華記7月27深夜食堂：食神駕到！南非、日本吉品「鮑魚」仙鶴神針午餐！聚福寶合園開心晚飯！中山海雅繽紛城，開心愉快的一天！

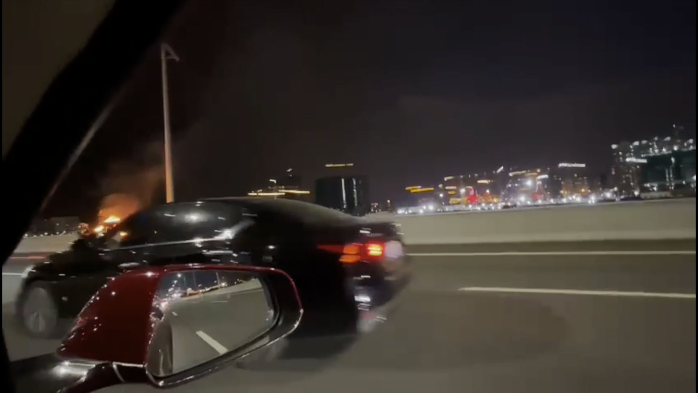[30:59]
著火喎，咁我見到咧呢一個係澳門牌嚟嘅，澳車北上，咁應該係嗰條油喉老化，大家咧開車之前檢查一下，小心啲啦。